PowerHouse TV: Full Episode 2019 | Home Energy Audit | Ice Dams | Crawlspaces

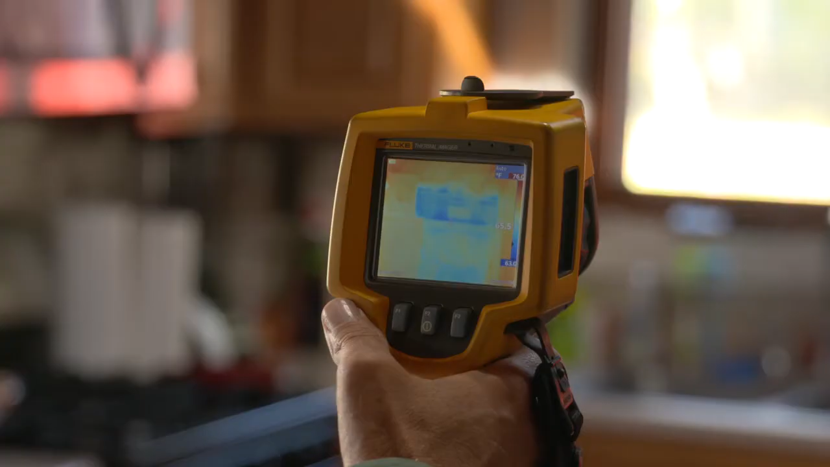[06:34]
The infrared camera sort of pinpoints us to where the leak is.
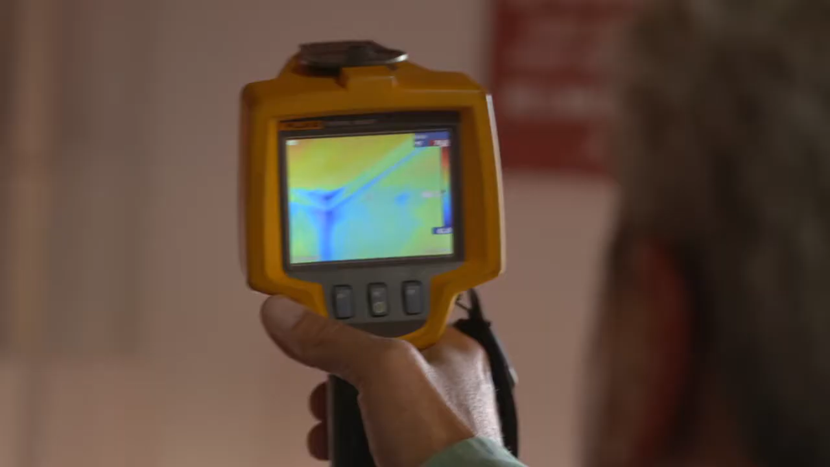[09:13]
So right off the bat, I can tell you the blue color in my camera indicates colder temperatures.
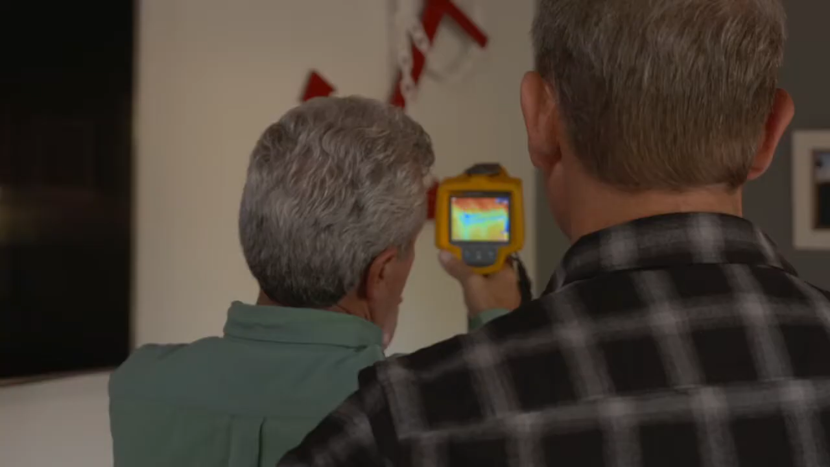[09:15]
That's about 55, 60 degrees outside right now.
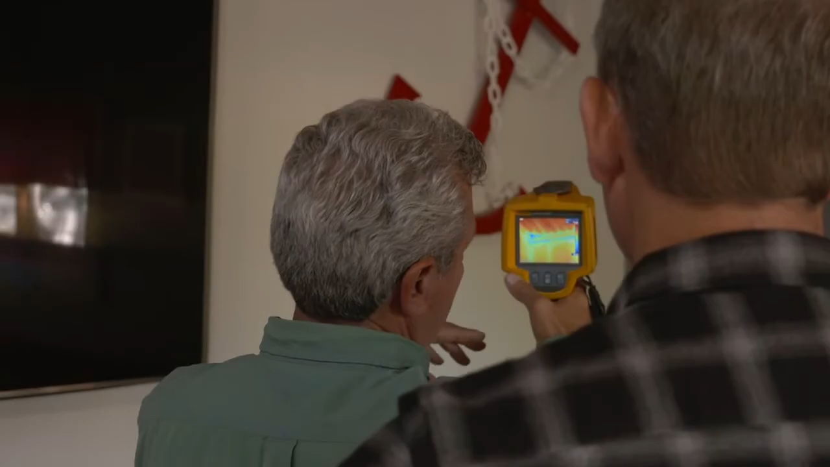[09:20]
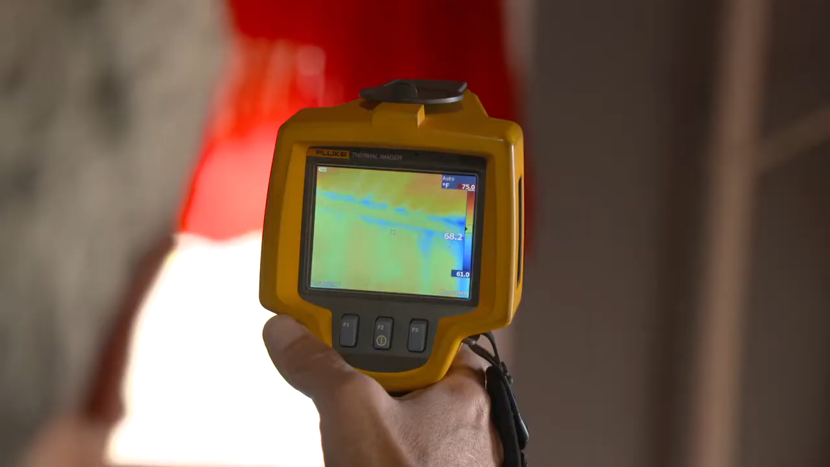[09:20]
On screen: scale top 75.0°F, scale bottom 61.0°F
And then the warmer temperatures are orange and yellow.
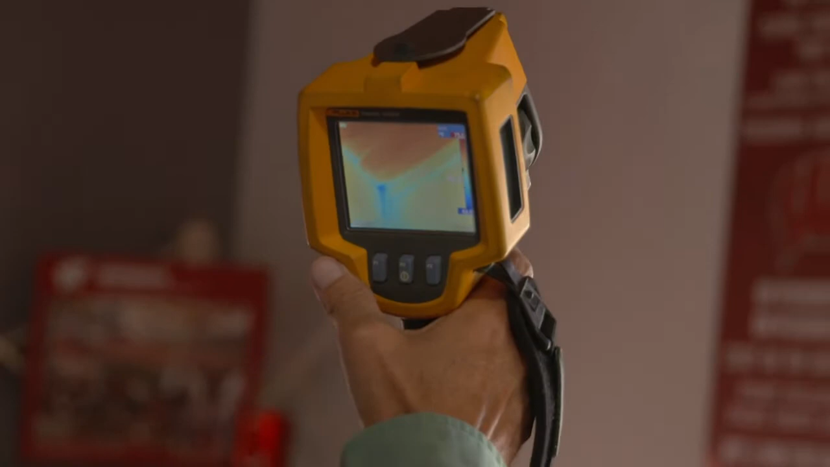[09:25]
So wherever you see blue in this picture on my camera, you're going to see colder temperatures. And this is all related to air leakage, especially along the top right here.
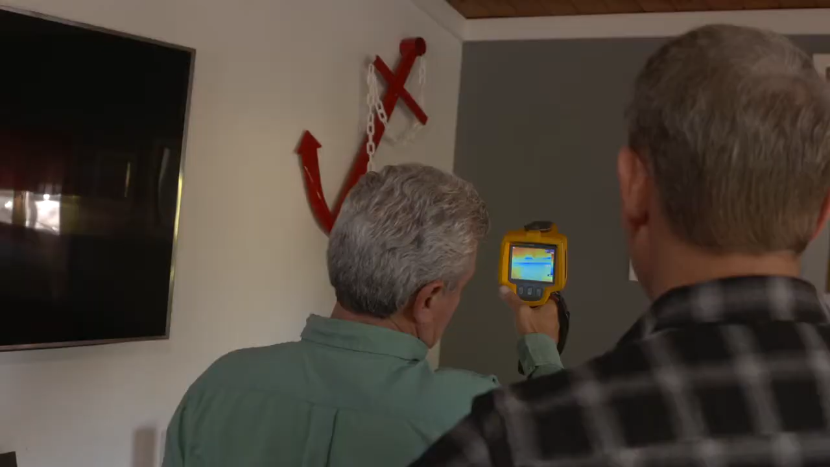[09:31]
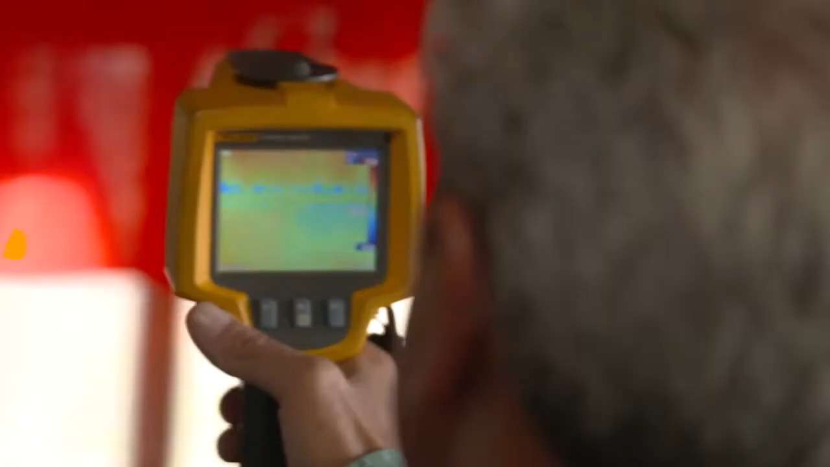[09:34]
So if you step back a little bit, you can see this big blue square.
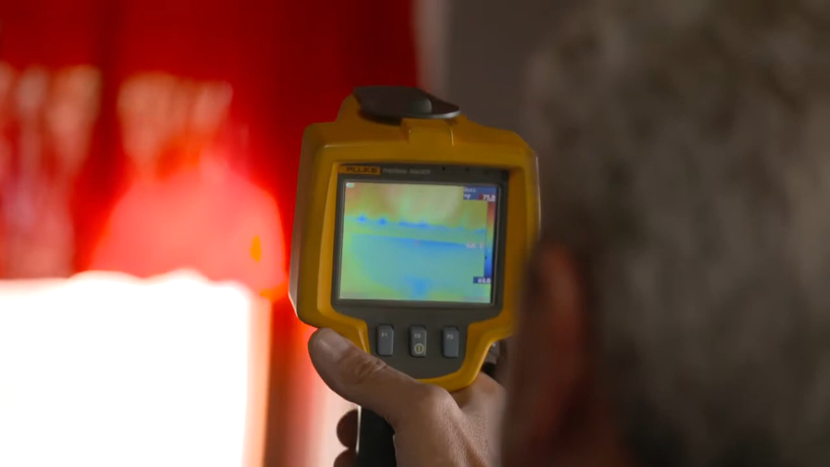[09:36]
And I would suspect there may be a little bit of missing insulation. Okay.
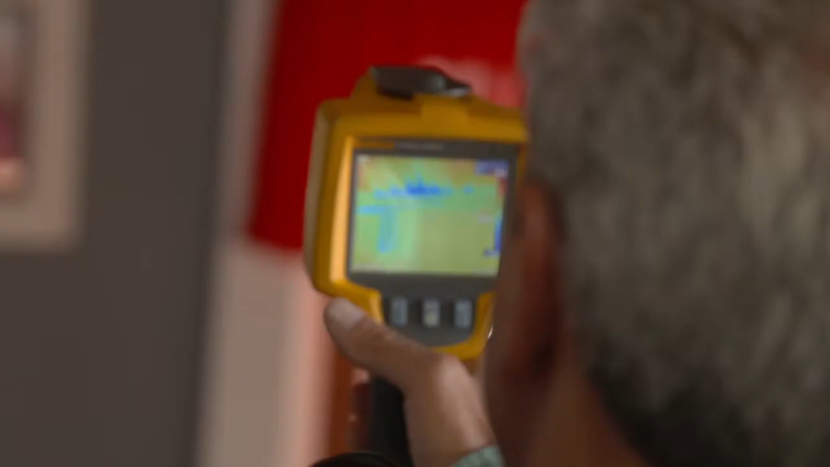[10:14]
So as we continue on, you see where it gets a little darker. Yeah. Okay. So we've got more air leakage.
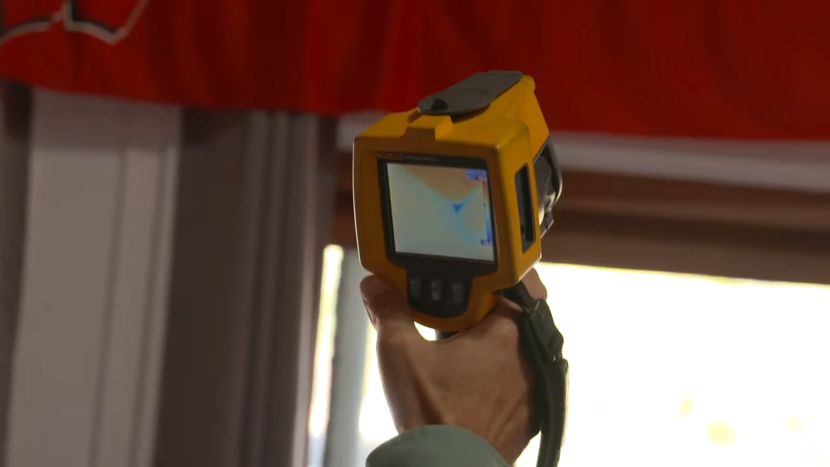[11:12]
So as we scan around toward the front into the kitchen, you can see where it gets quite a bit darker. This back wall right here is the coldest wall in the house.
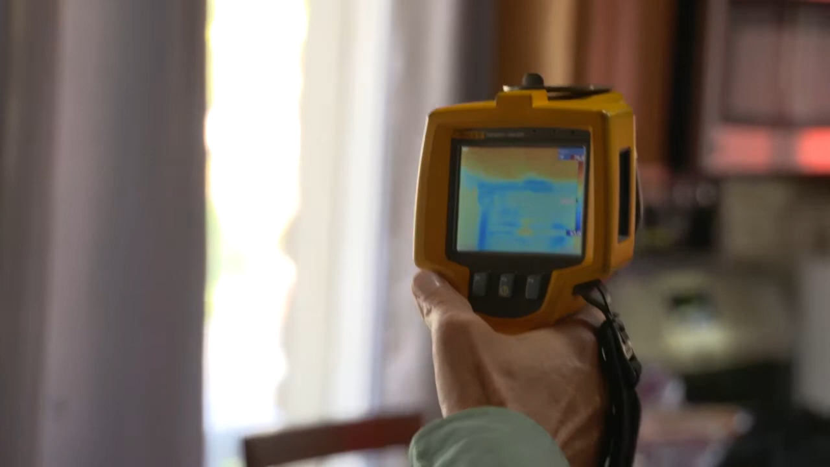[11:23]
It's going to need the most work. Air seal the exterior wall top plates with closed cell spray foam by dropping the soffits on the outside of the house.
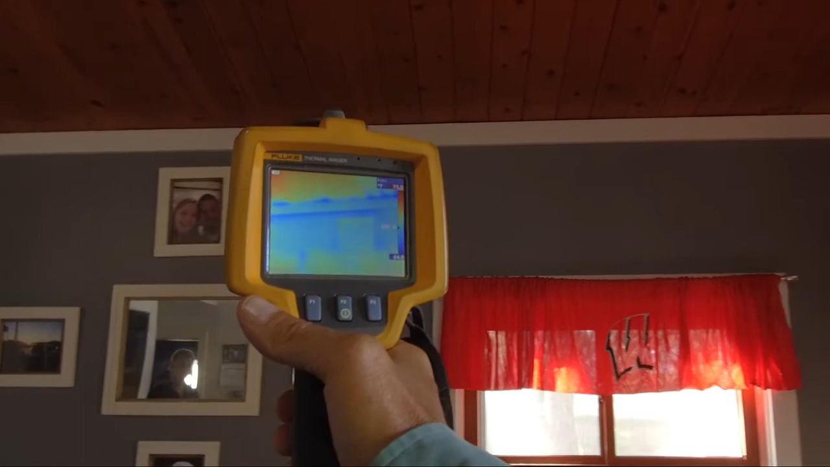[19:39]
The camera can see air leaks around windows and doors, find missing insulation and walls, and check duct work for leaks.
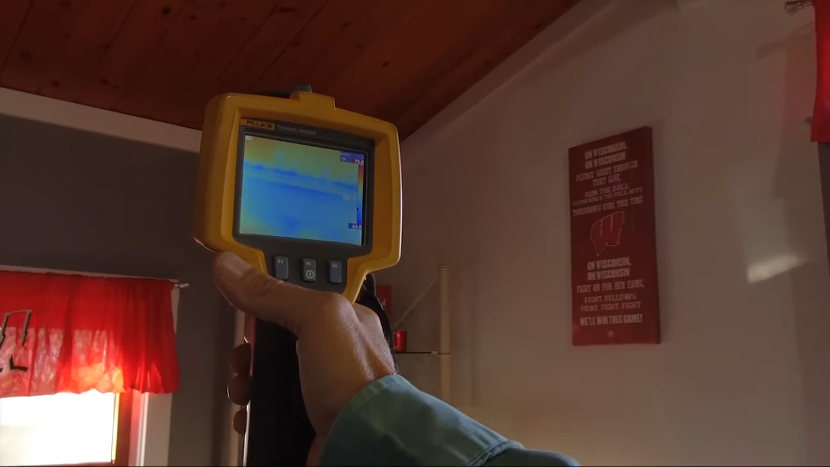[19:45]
Well, that was quite the investigation. We literally went from top to bottom inside this house.